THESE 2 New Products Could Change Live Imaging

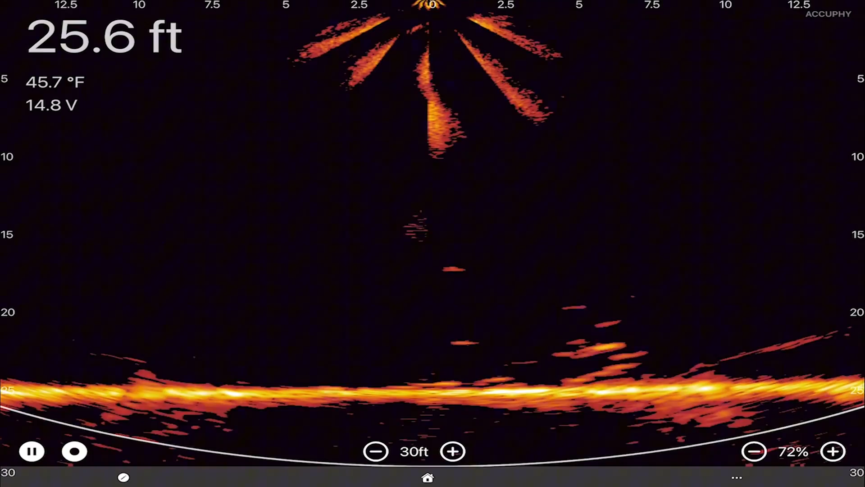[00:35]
On screen: depth 25.6 ft, water 45.7°F
It has 39-degree beam angle for forward view and 39-degree beam angle for down view,
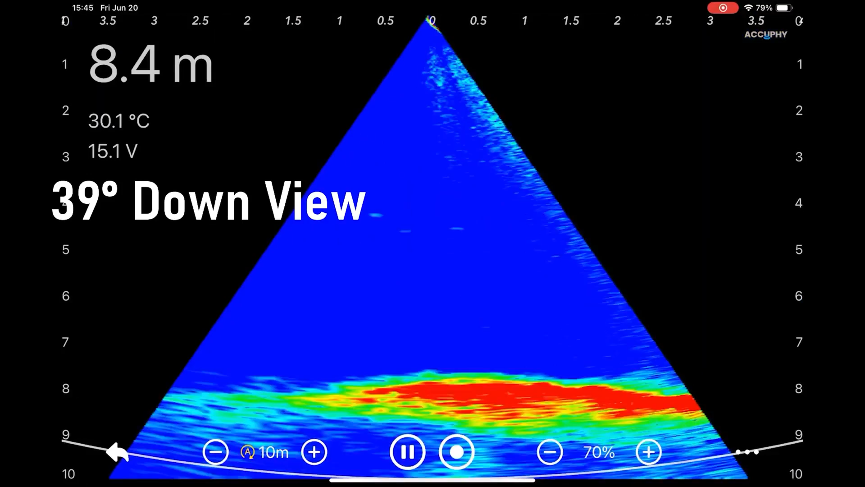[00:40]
On screen: depth 8.4 m, water 30.1°C
all at the same time.
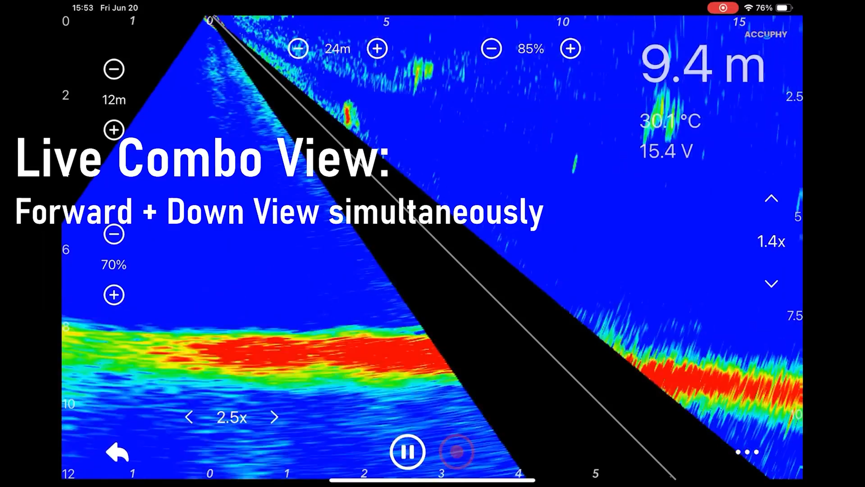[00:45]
On screen: depth 9.4 m, water 30.1°C
So basically, what you lose is the middle section, copy into the flagship model, Ping Life.
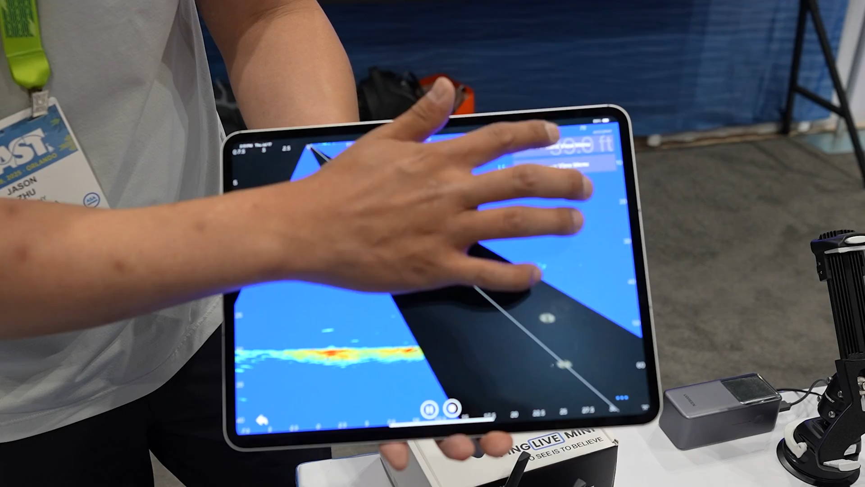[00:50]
The settings are very user-friendly. We've got color map, blue,
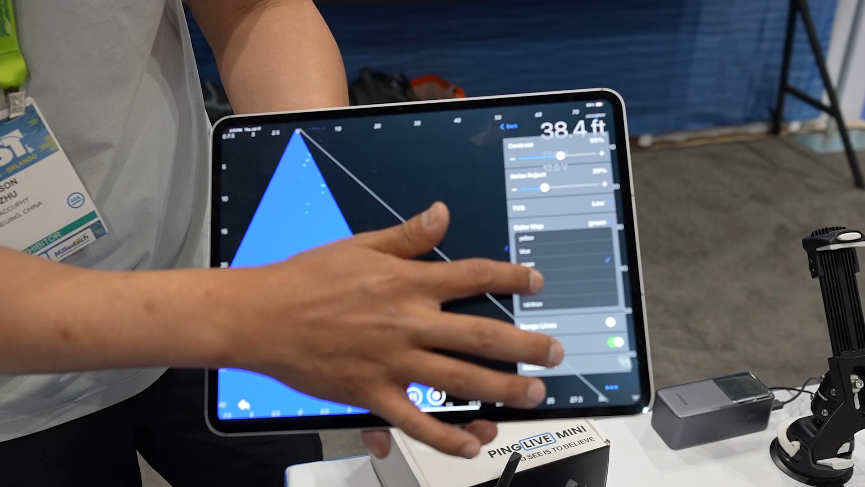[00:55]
On screen: depth 38.4 ft
green, purple, yellow, red, rainbow. For viewing modes, there are five different viewing modes.
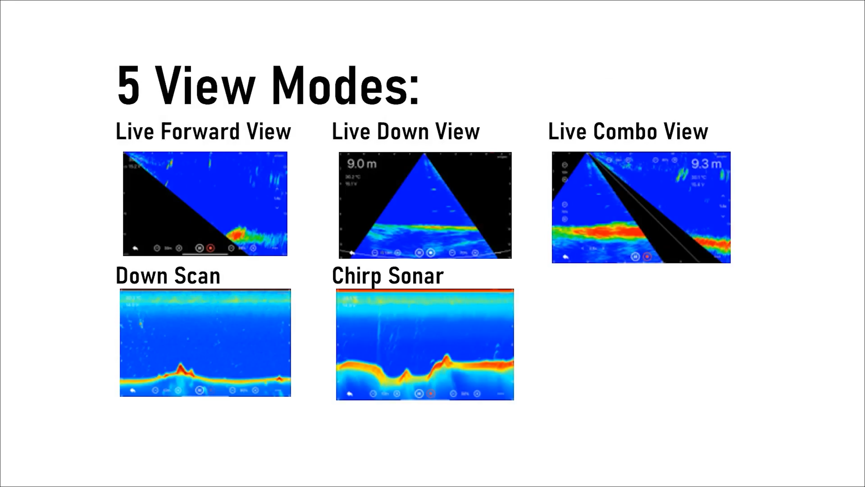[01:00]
Forward, down view, a down scan, as well as a 2D chip,
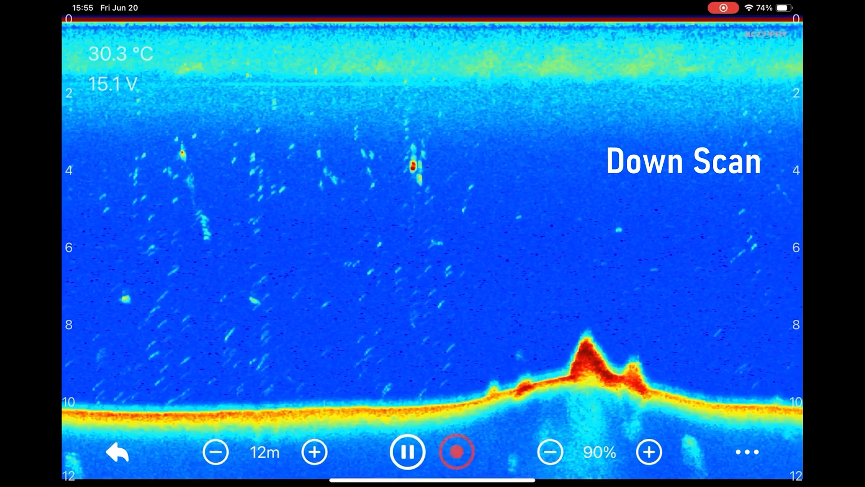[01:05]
On screen: water 30.3°C
traditional view, all in this little transducer. It has it all.